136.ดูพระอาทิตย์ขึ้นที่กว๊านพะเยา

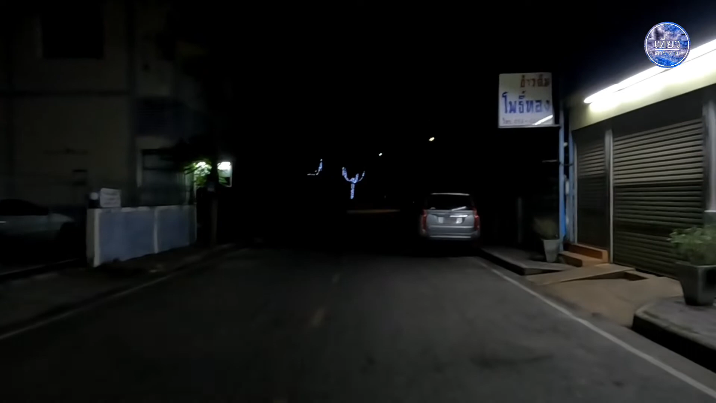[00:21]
ตอนเช้านะครับว่าบรรยากาศจะเป็นยังไงบ้างต
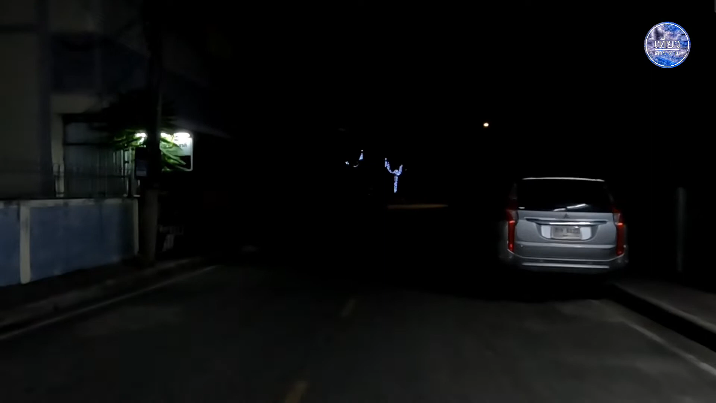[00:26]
อนนี้ก็เริ่มมีพระอาทิตย์มาแล้วนะครับ